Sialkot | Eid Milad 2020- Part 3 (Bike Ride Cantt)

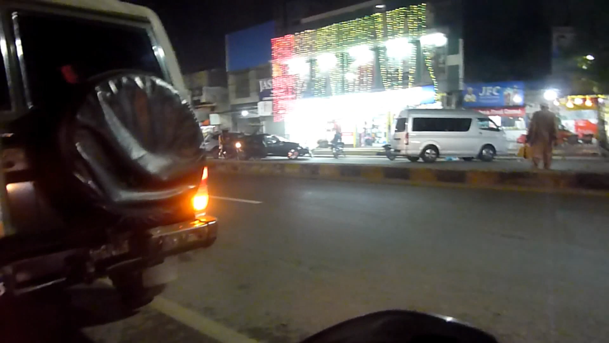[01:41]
ਸਿਆਲਕੋਟ ਕੈਂਟ ਲਓ ਜੀ, ਅਗਲਾ ਪਾਰਟ ਸਾਡਾ ਸ਼ੁਰੂ ਹੋ ਗਿਆ।
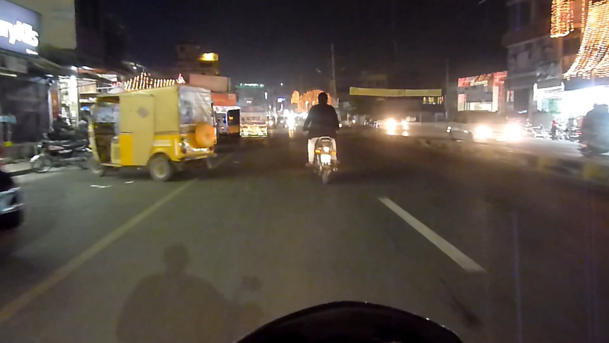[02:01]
ਮਿਰਜ਼ਾ ਅਬਦਰ ਰਾਊਫ ਰੋਡ ਸਿਆਲਕੋਟ ਦੇ ਬੜੇ ਮਸ਼ਹੂਰ ਇਨਸਾਨ ਸਨ, ਬੜੇ ਅੱਛੇ ਅੱਛੀ ਸ਼ਖਸੀਅਤ ਸੀ ਮਿਰਜ਼ਾ ਅਬਦਰ ਰਾਊਫ।
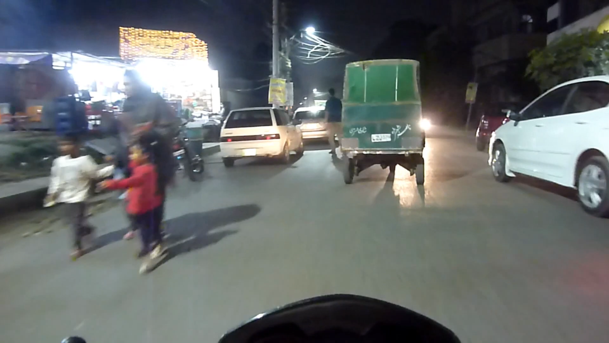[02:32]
ਲੰਡਨ ਵਾਚ ਕੰਪਨੀ ਦੇ ਮਾਲਕ ਸਨ, ਕਿਉਂਕਿ ਉਹਨਾਂ ਦੀ ਰਿਹਾਇਸ਼ ਸੀ ਇੱਥੇ।
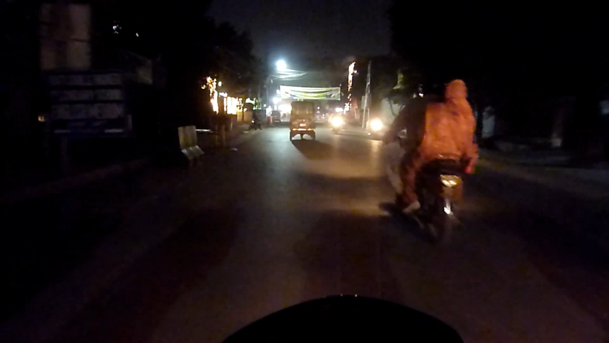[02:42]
ਇਸ ਹਿਸਾਬ ਨਾਲ ਮਿਰਜ਼ਾ ਅਬਦਰ ਰਾਊਫ ਰੋਡ ਇਹ ਆ ਗਿਆ ਜੀ। ਗੌਰਮੈਂਟ ਗਰਲ ਸੈਕੰਡਰੀ ਸਕੂਲ
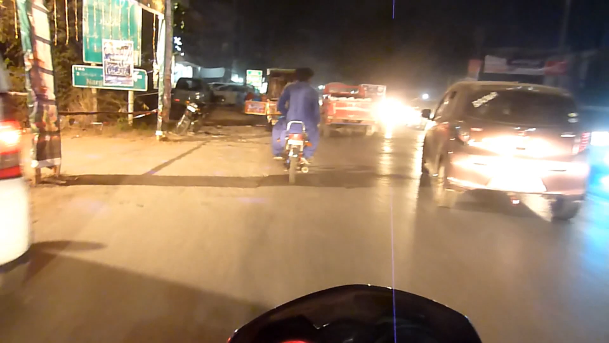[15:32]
ਇੱਕ ਵਾਰੀ ਫਿਰ ਸੁਨਾਮੀਆ ਕਾਲਜ ਰੋਡ 'ਤੇ, ਉੱਥੋਂ ਫਿਰ ਮੈਂ
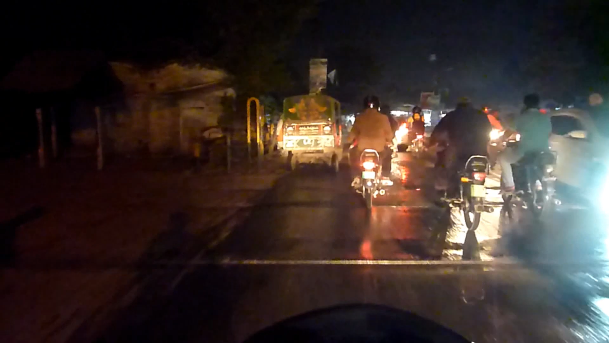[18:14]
ਮੇਰੇ ਸਾਹਮਣੇ ਜਿਹੜਾ ਨਜ਼ਰ ਆ ਰਿਹਾ ਇੱਥੇ ਕਿਸੇ ਜ਼ਮਾਨੇ ਰਿਕਸ ਸਿਨੇਮਾ ਹੁੰਦਾ ਸੀ।
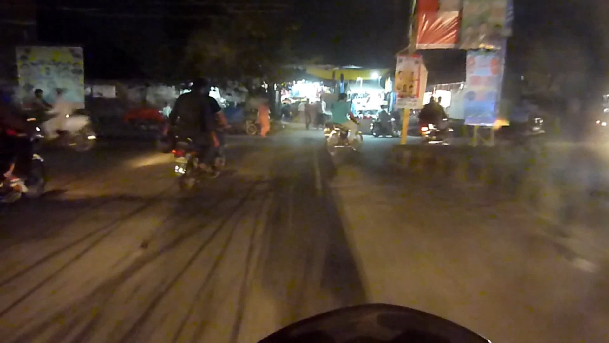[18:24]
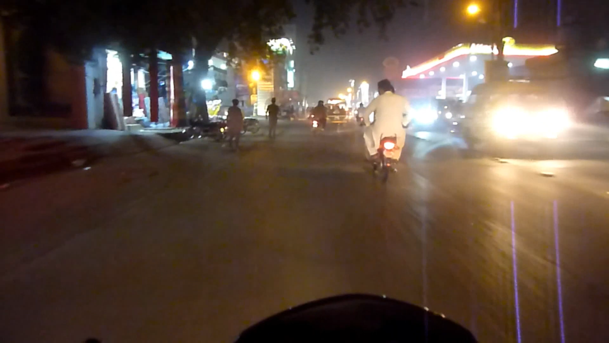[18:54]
ਆ ਗਿਆ ਜੀ ਰੇਲਵੇ ਰੋਡ, ਇਹ ਅਸੀਂ ਹੁਣ ਰਾਜਾ ਰੋਡ, ਇਹ ਰਾਜਾ ਰੋਡ